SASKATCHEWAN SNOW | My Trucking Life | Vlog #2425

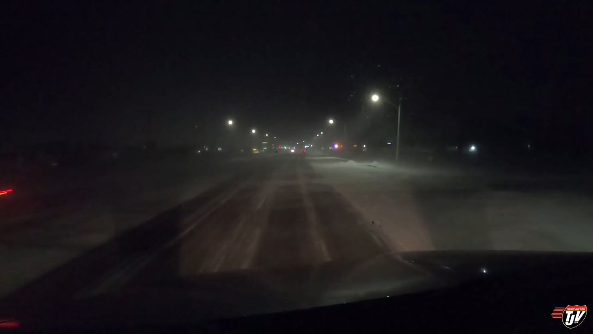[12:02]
The roads aren't slippery at all. It's just blowing snow over the road. Now that we're getting into Headingley, it's slowing down, calming down quite a bit here too. Sort of sheltered by all the buildings and stuff. Gonna grab some fuel at the Flying J. So the next driver after me doesn't have to go fuel it up right away. I like to leave the truck full of fuel. I found it full of fuel, so I'm gonna leave it full of fuel and DEF.